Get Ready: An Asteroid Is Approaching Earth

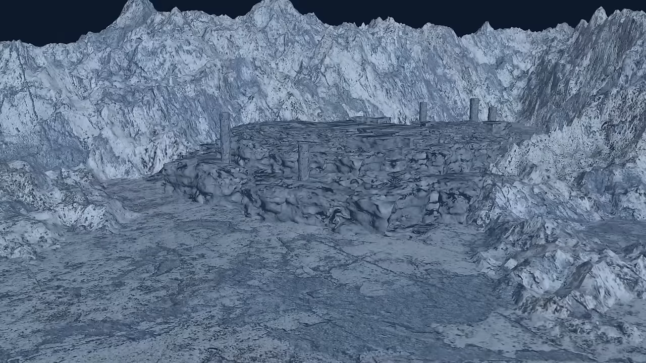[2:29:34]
The entire monument is about the size of five soccer fields and the height of a five-story building.
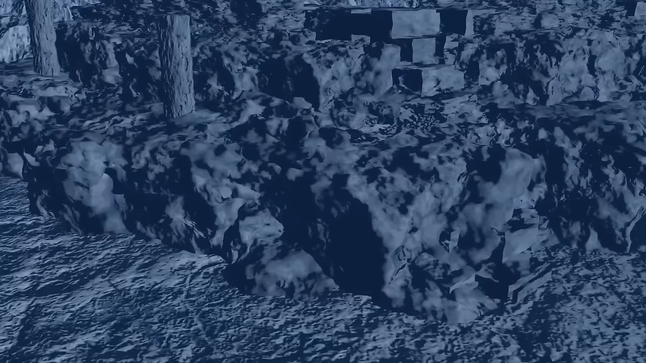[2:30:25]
There is also a giant turtle carved on the eastern side of the structure.